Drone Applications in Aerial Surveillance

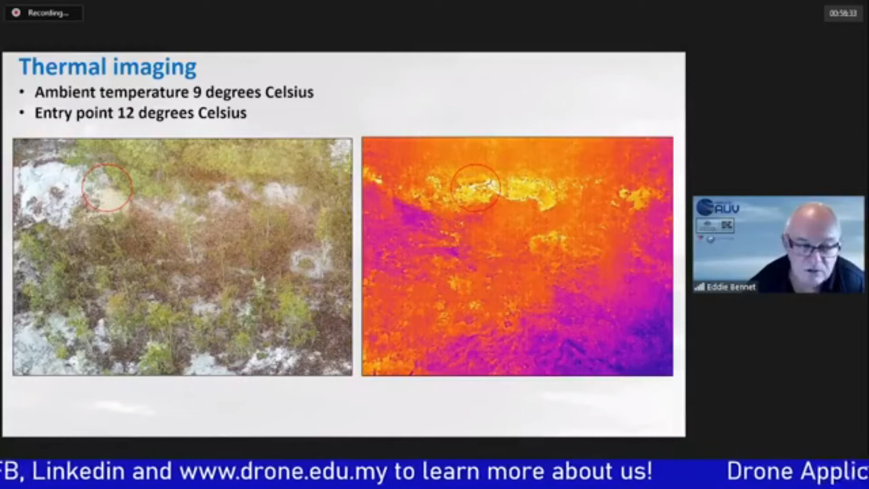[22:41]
is captured um the ambient temperature at that point uh was
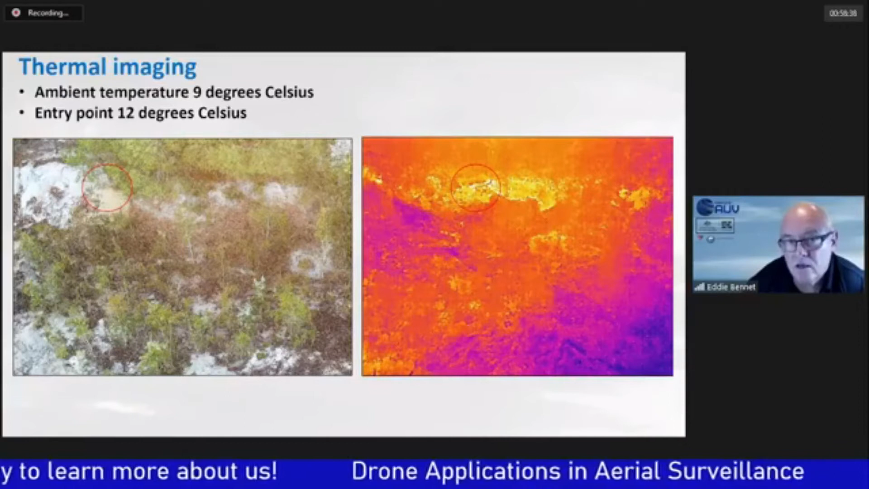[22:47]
nine degrees so the outside air temperature was nine degrees there was only a three degree variation
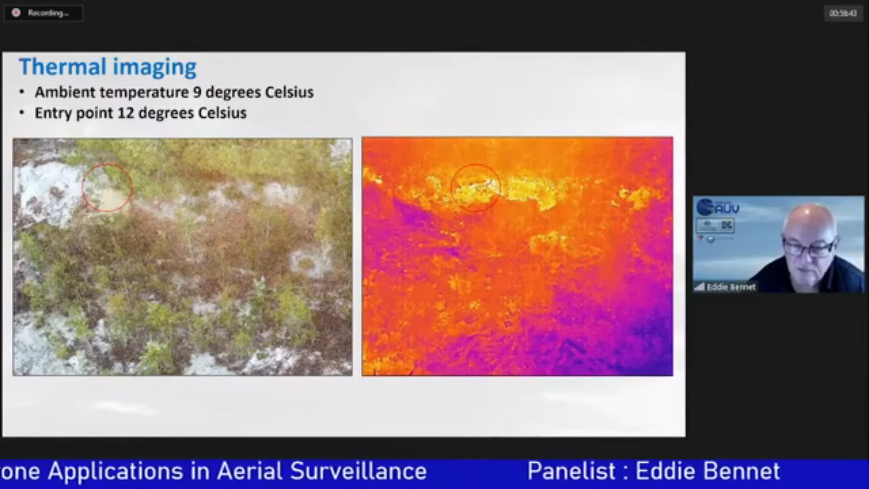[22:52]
at the entrance to where these uh where these animals were
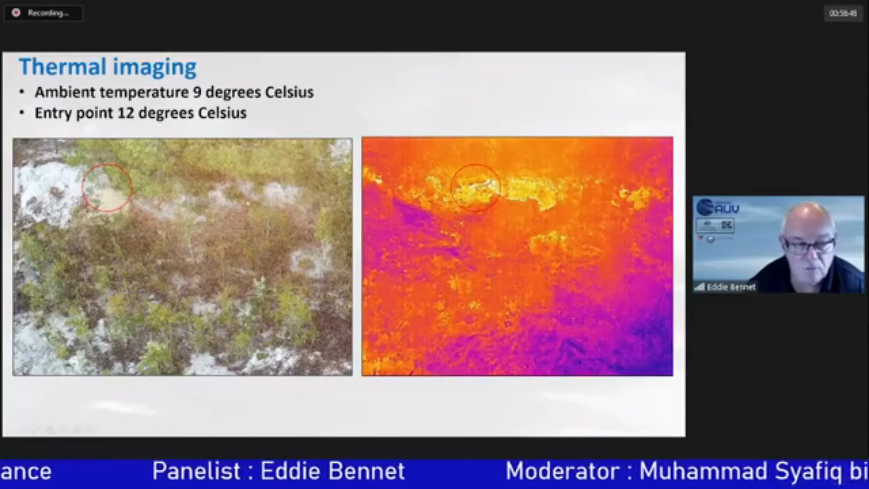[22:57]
once it's processed we start to get a bit more definition around it and the end result um was that visually once we know where it is but thermal imaging on
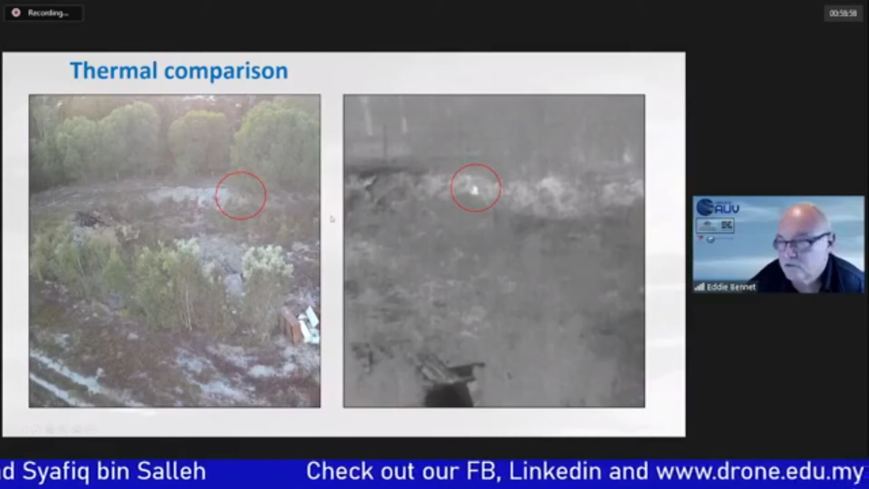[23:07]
the right hand side there was quite easy to detect that so this will now be linked to some sort of artificial intelligence program to be able to detect that as well um we've successfully done that in the past with the university in sydney where we used um the
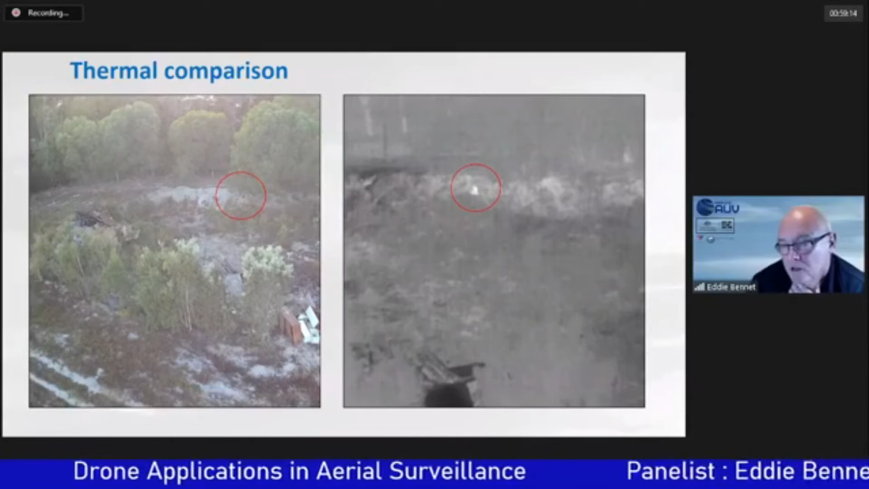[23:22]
visual imaging to to detect uh sharks and other dangerous marine animals
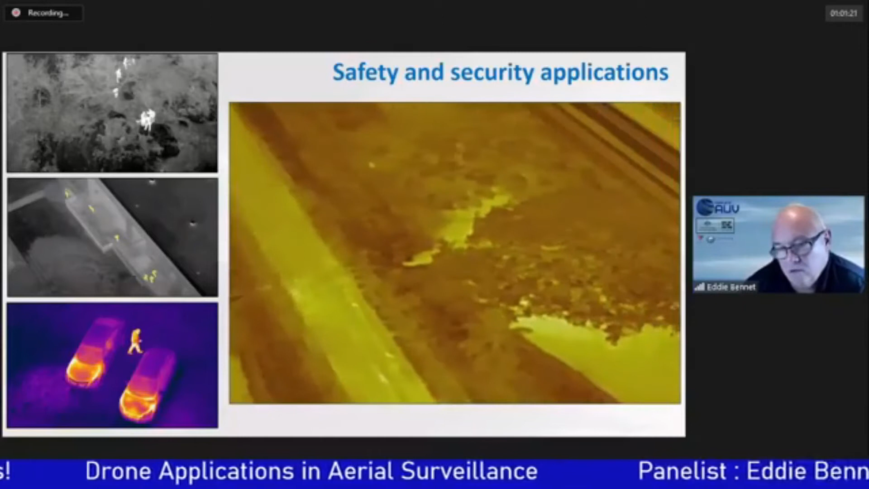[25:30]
that's showing now was up on a mining area um in queensland and it was a surveillance activity so we knew that for
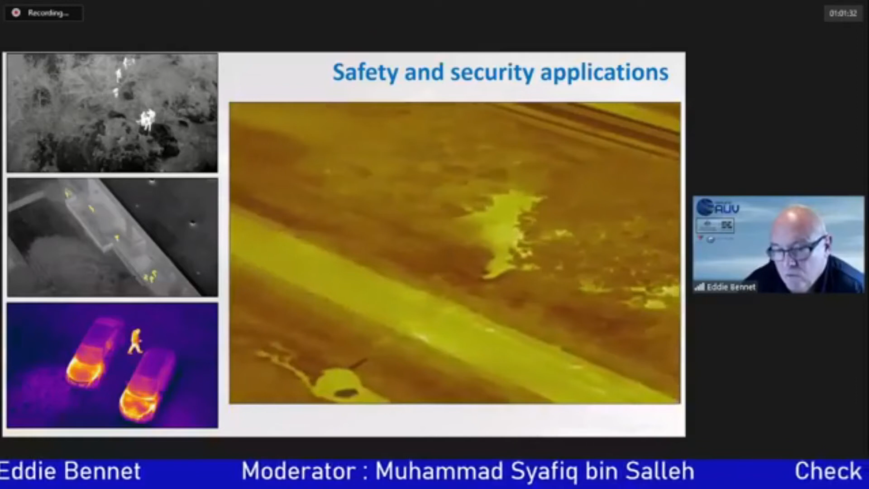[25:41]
quite some period of time people were entering through a through the side fences the boundaries
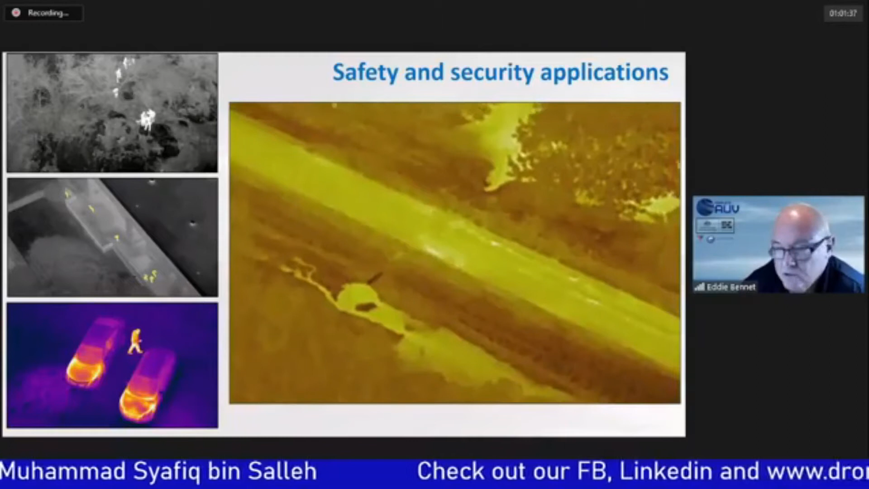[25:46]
and going in and committing criminal acts and stealing so the drones were put in place to conduct
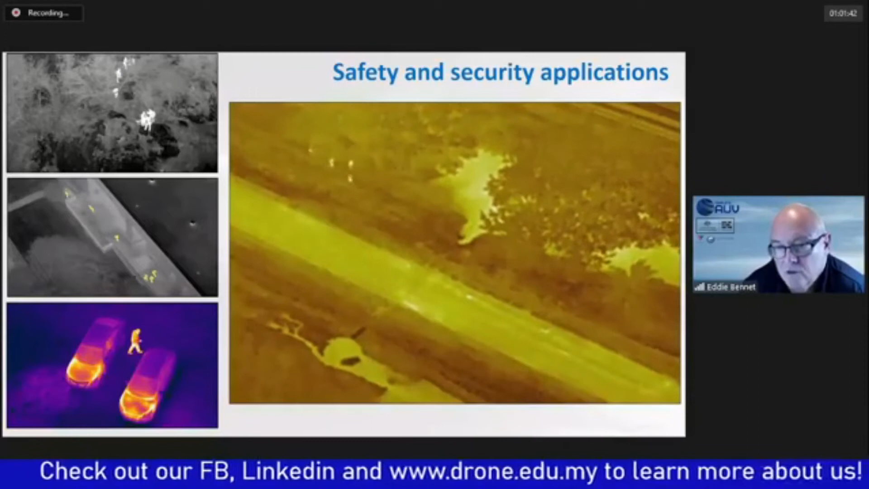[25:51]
surveillance flight at night time and and were
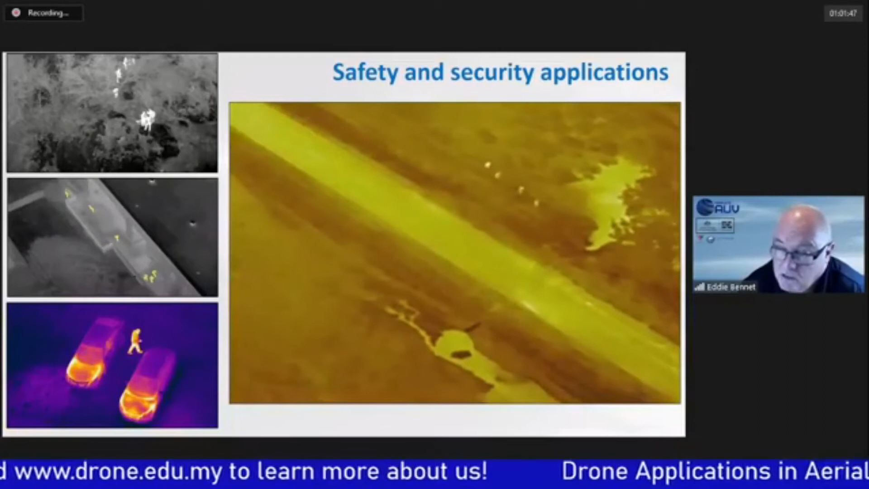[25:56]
able to detect four people coming in to the area and
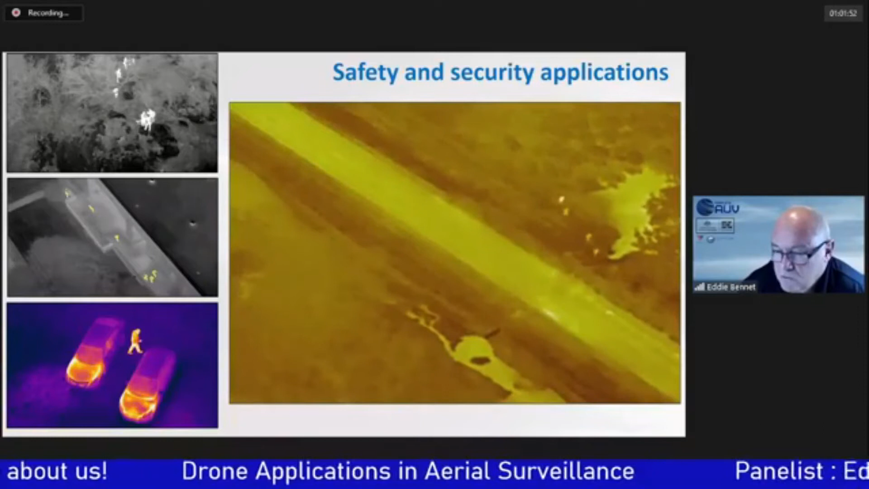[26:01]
subsequently they were detained so it becomes a very effective platform but
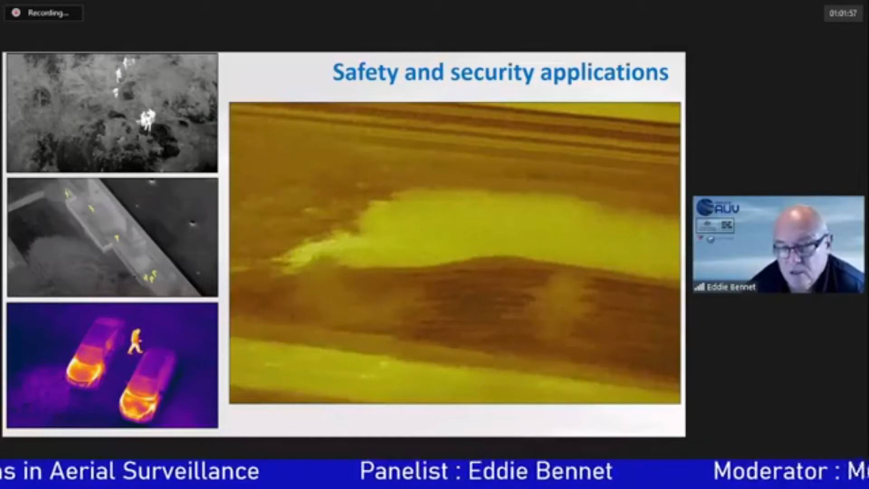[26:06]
again thermal imaging or any application still needs to have a use case that it's applicable